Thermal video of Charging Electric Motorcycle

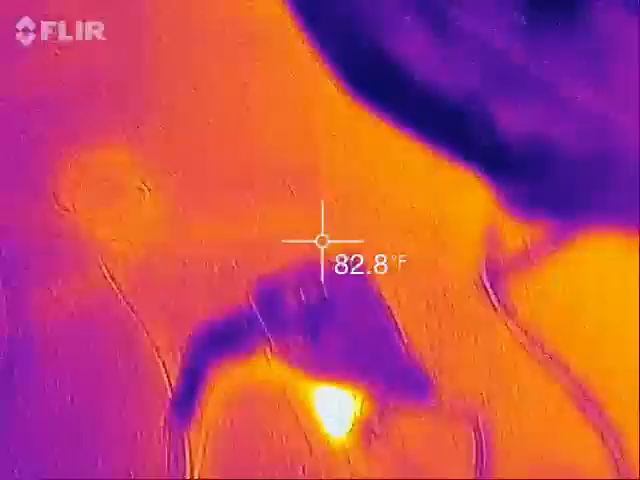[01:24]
On screen: spot 82.8°F
And more importantly, I'm running this all on 240 volt through a J1772 connector. You can see the end cord here.
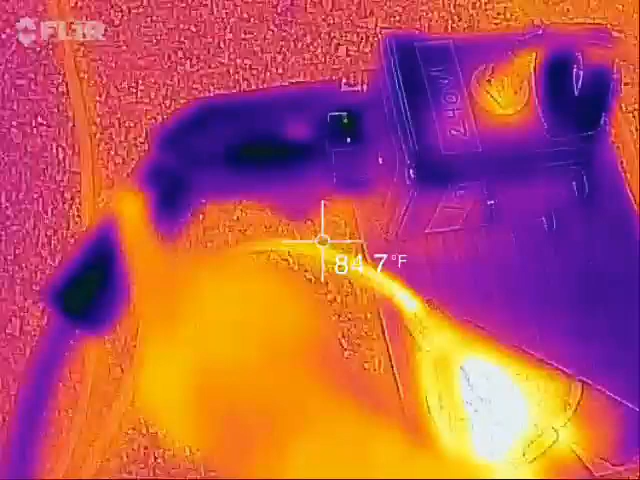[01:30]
Of course, it's cold.
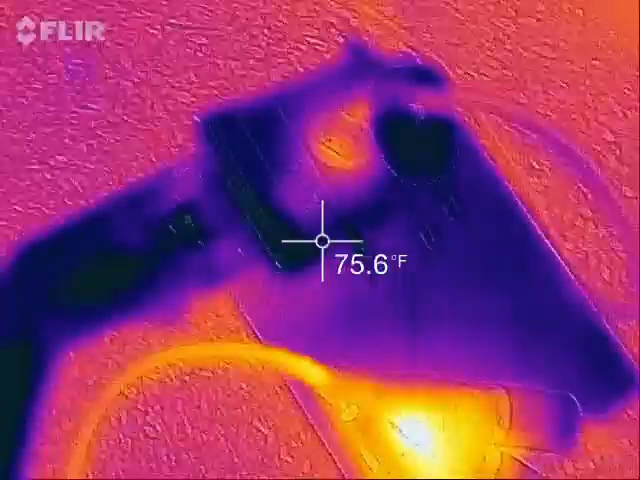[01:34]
On screen: spot 75.6°F
I'm using an adapter that takes it to kind of a regular 120 volt style outlet,
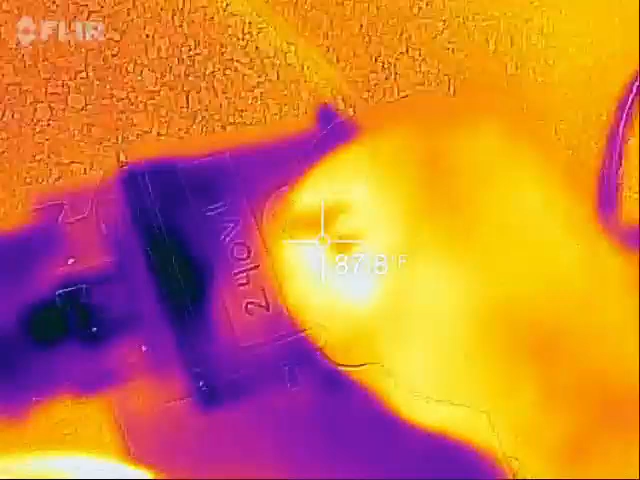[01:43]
The actual connector itself there feels pretty cool.
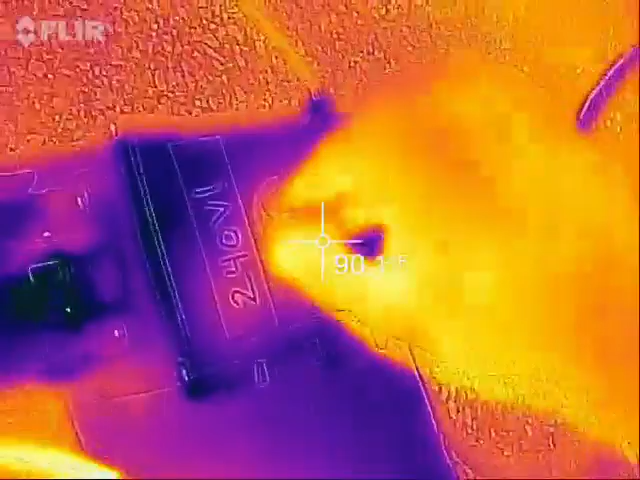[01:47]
I mean, it shows up on the thermal, but only compared to some other things.
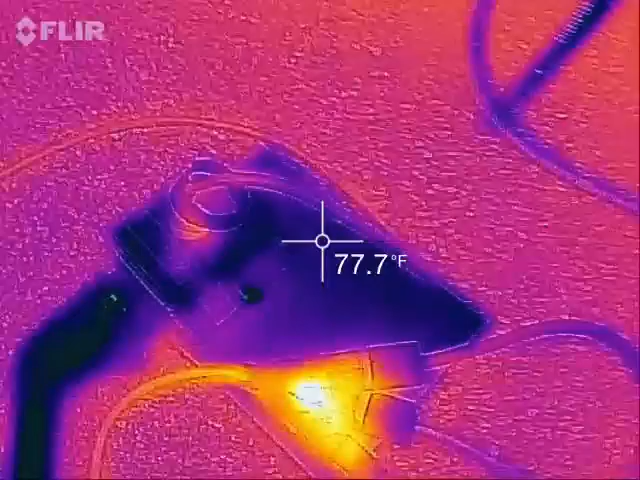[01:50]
On screen: spot 77.7°F
It is early evening right now, so we're in full shade.
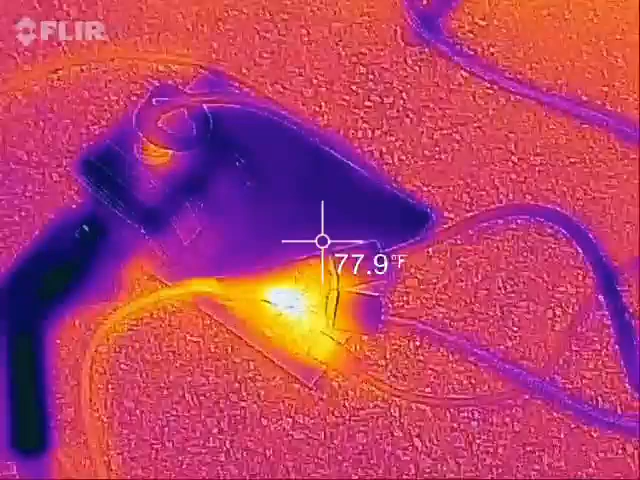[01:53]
On screen: spot 77.9°F
There's no direct sunlight affecting the heat. And if we look down here, that's barely warm.
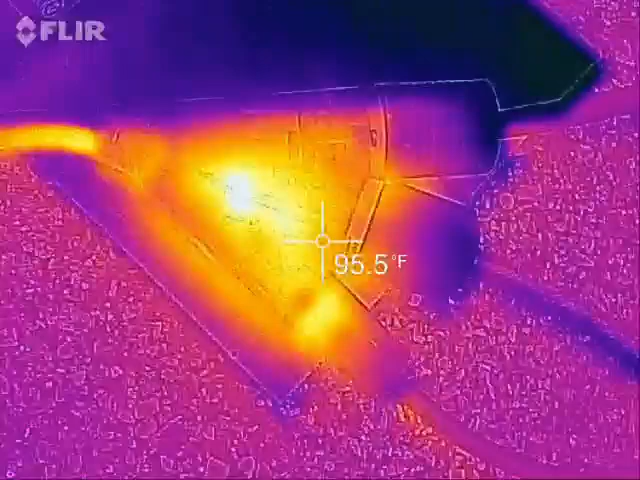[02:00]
On screen: spot 95.5°F
You know, it's less than 100 degrees.
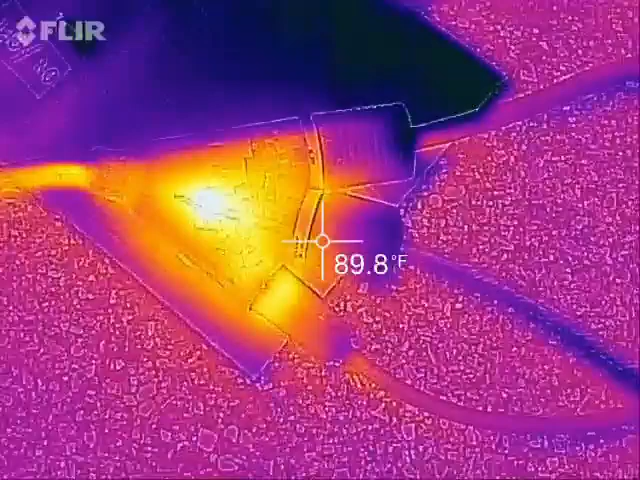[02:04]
On screen: spot 89.8°F
So the big advantage here is that at 240 volts, you draw half the current as at 120 volts.
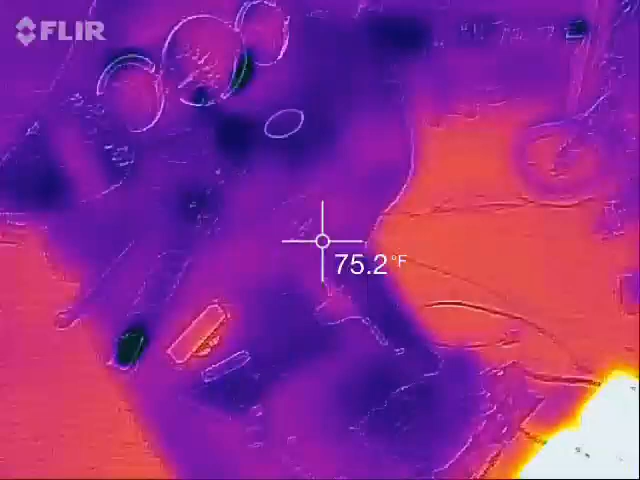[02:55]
On screen: spot 75.2°F
Oh, interestingly here, too, the Vectrex's built-in charger has stopped charging.
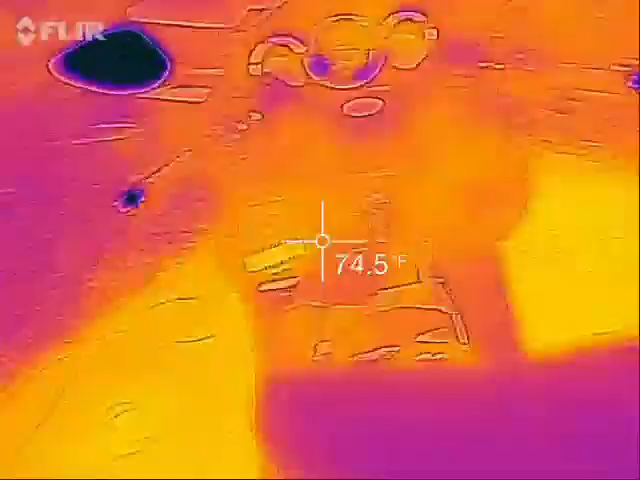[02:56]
On screen: spot 74.5°F
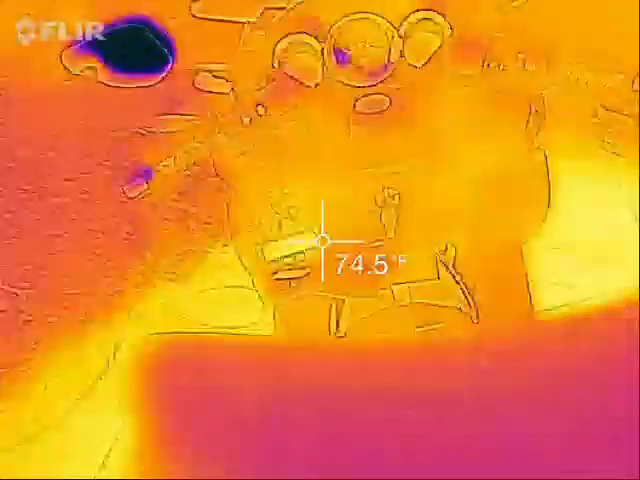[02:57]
On screen: spot 74.5°F
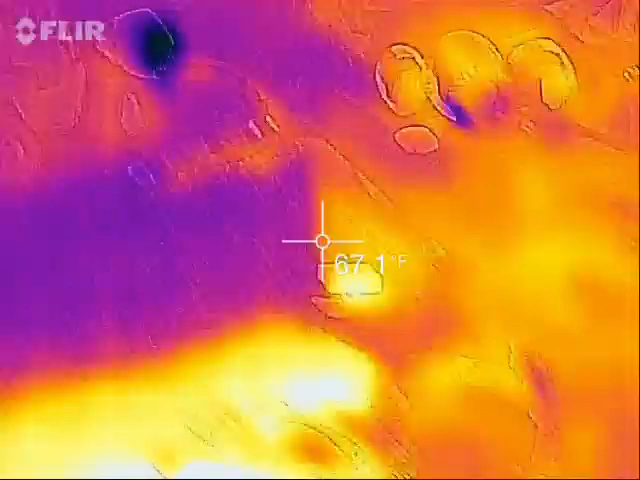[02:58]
So that is up under the cover here. So it doesn't even show up on the thermal anymore.
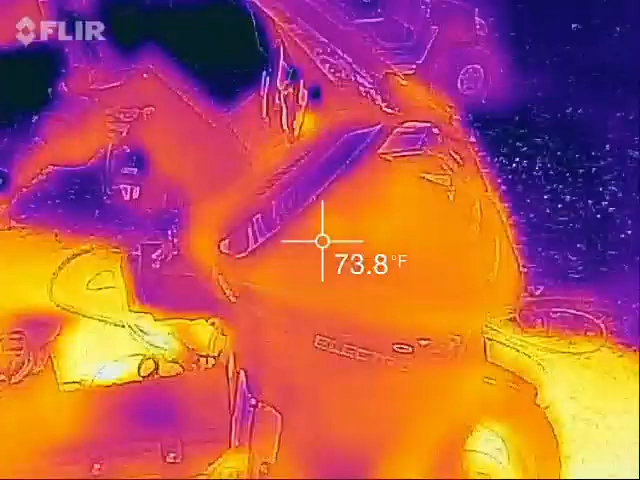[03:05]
On screen: spot 73.8°F
Once it's done running, it actually cools down pretty fast.